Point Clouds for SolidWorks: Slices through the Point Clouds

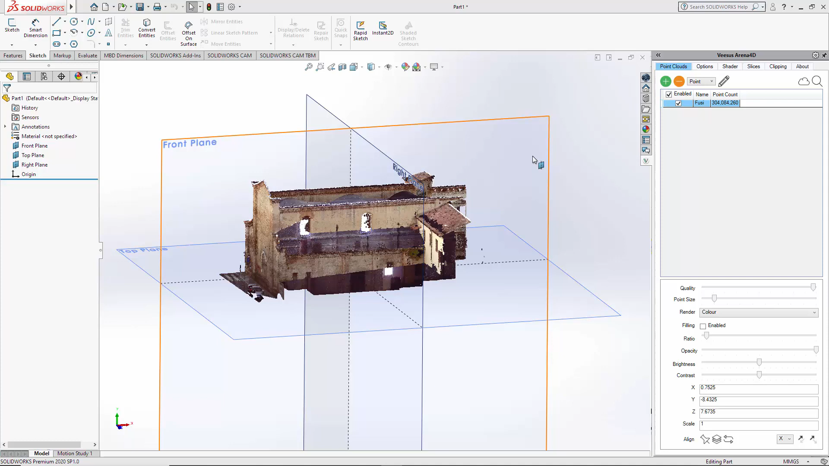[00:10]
arena 4d adding for solidworks slices so first thing you need to do is load a point cloud or point clouds it doesn't matter how many you have click the slices tab and you can see we have no slices so first thing i'm going to do is show you um here we have the option
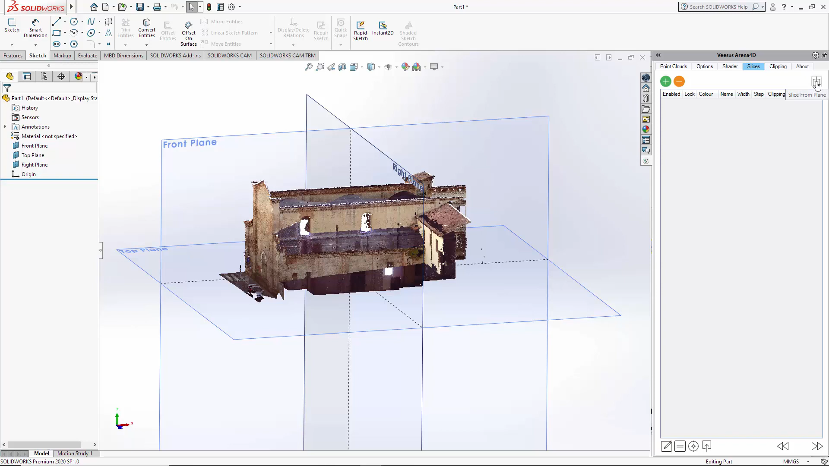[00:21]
slice from plane so i'm going to select the top you can see it's highlighted here select if you hover the mouse there is a hot tip so slice from plane and as you can
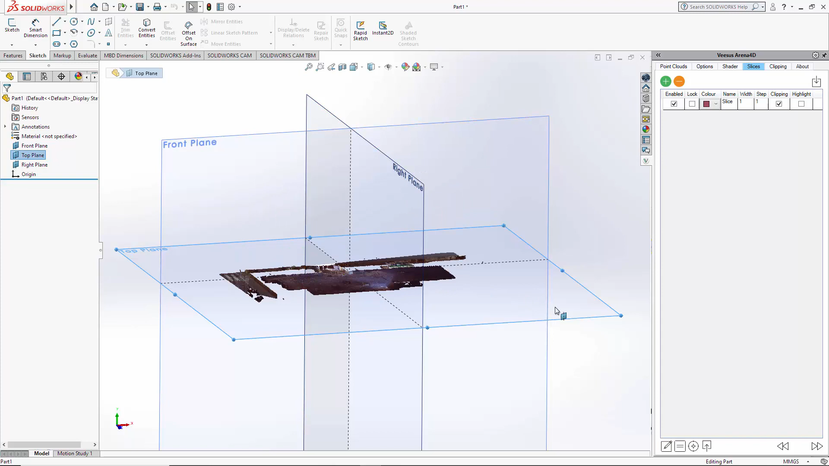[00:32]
see if i just select the slice there
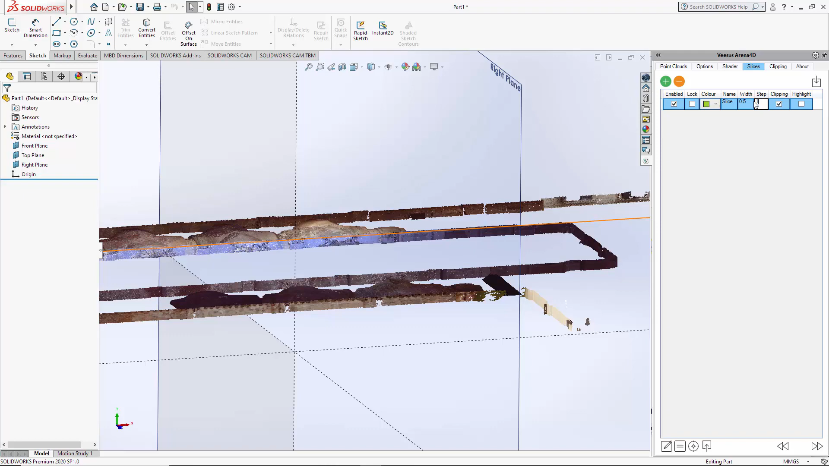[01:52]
it's jump movement is much smaller so if i put that back to one it's quite self-explanatory really it's very simple and we're now jumping twice
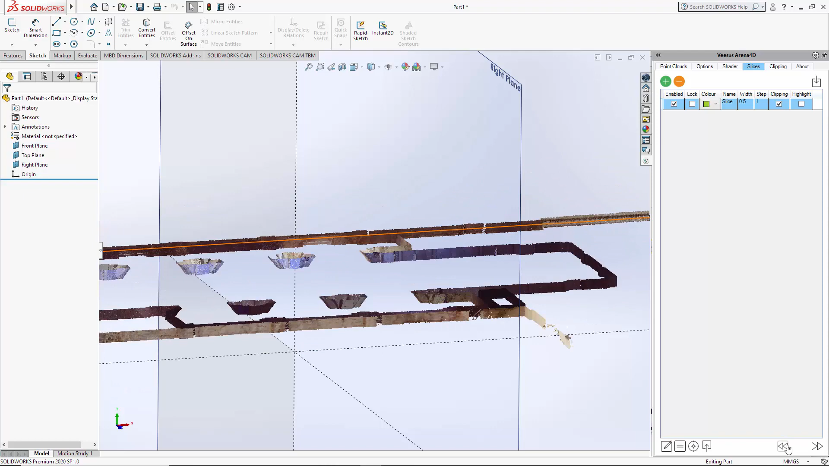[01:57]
the size it's one meter if i select a different plane
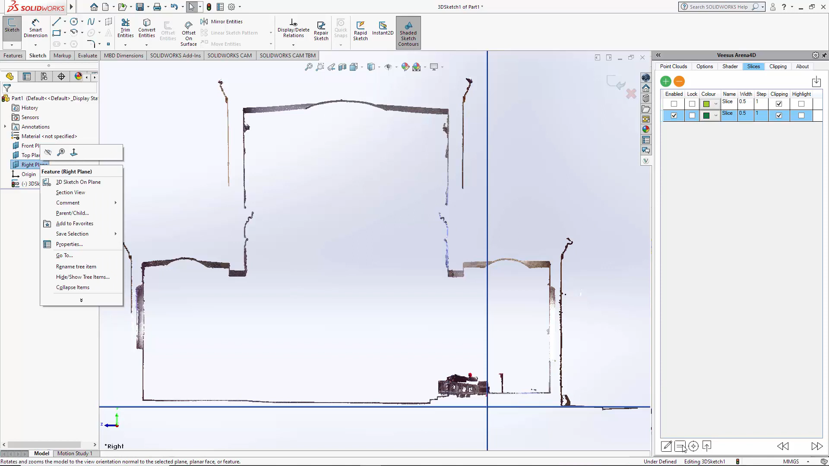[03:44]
and click the outline option so again very quickly you'll see it's produced um its own native solidworks vectors here around the outline of the point cloud so
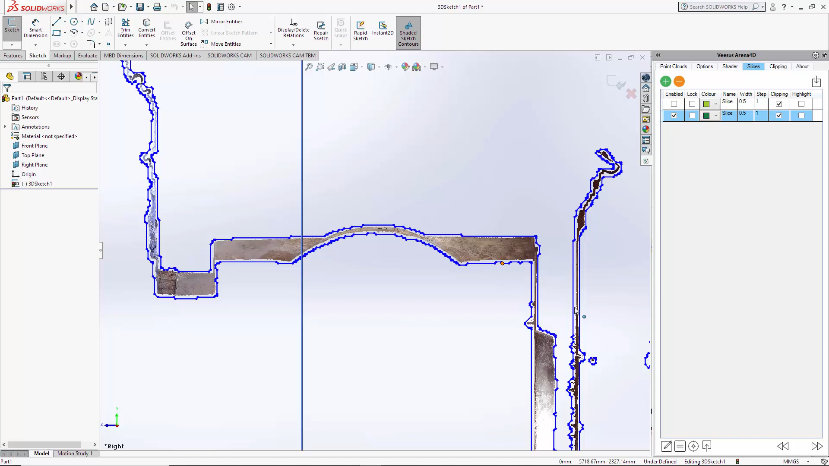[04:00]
the vector one was tried to be generally centered around the point cloud through the slice and outline is as it says the outline
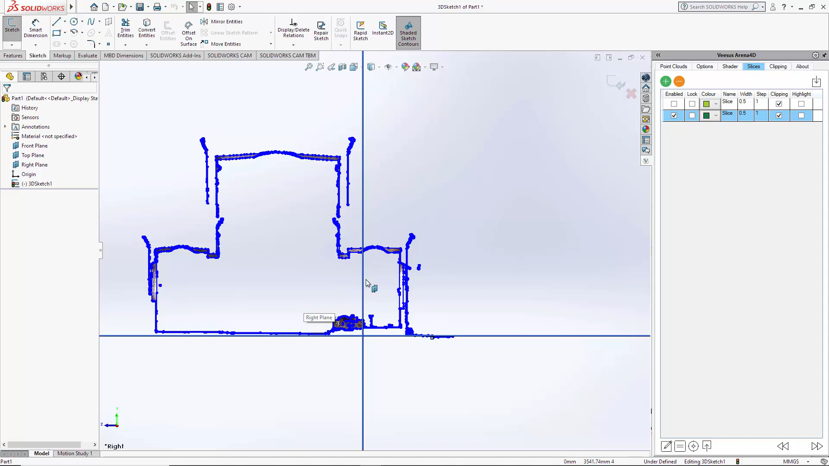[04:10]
so as before i've removed all those native vector lines there and other options we have here is uh to position a slice
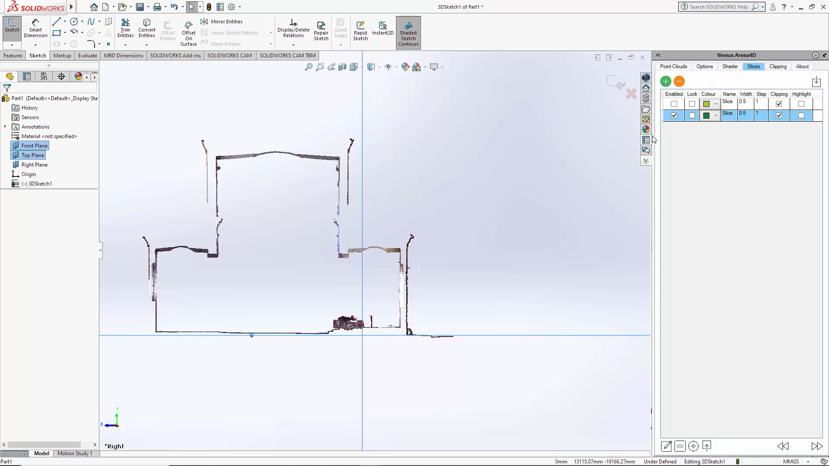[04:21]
so what you can do is position a slice instead of moving manually up and down or forwards and backwards so select the slice click
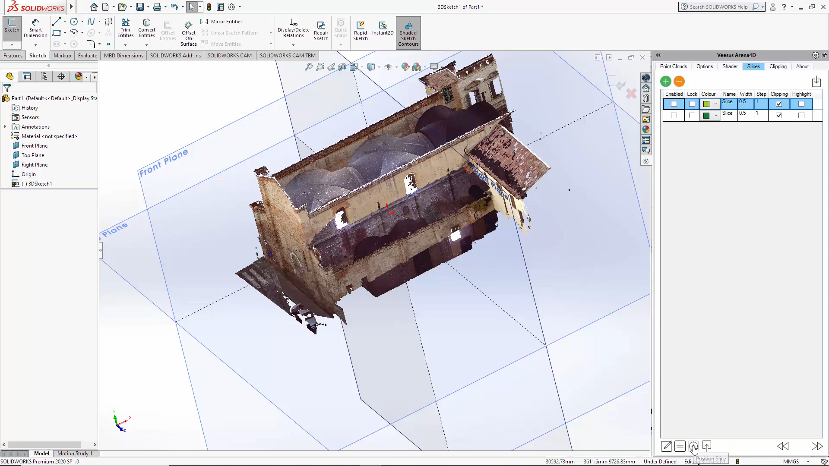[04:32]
position slice select where you would like the slice to be if we then enable that slice you can see where it is it's
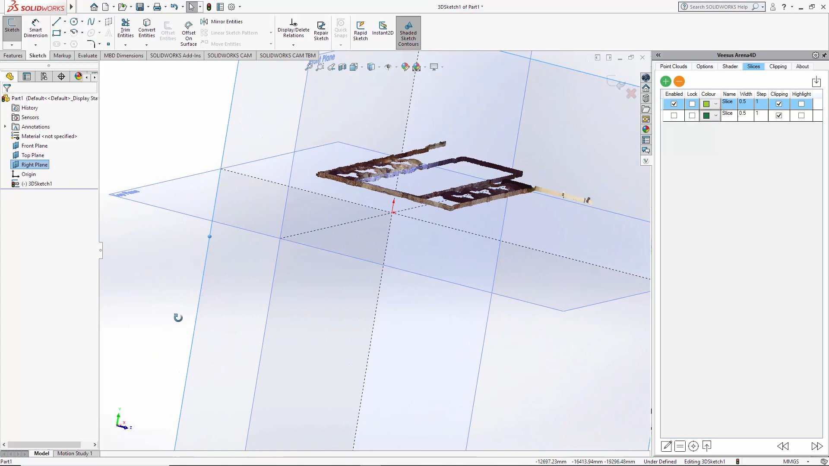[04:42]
now moved to where we are about halfway through the building so show it one more time so we're around halfway through the building if i highlight that you can see it here
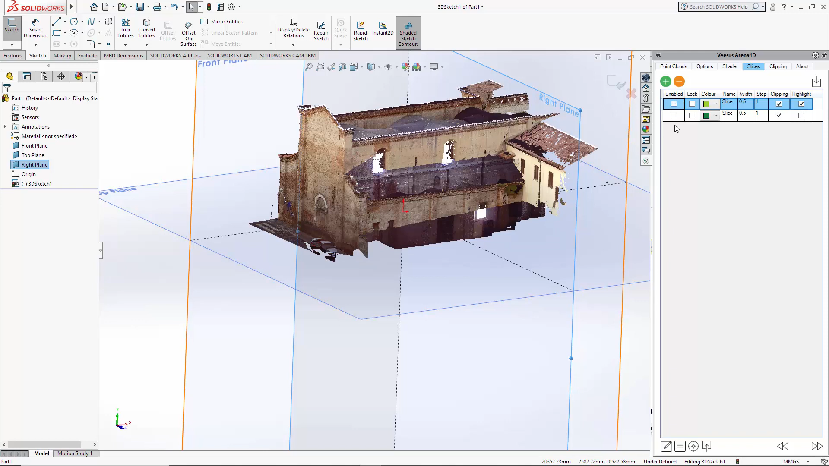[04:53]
position slice select near the top turn the slice on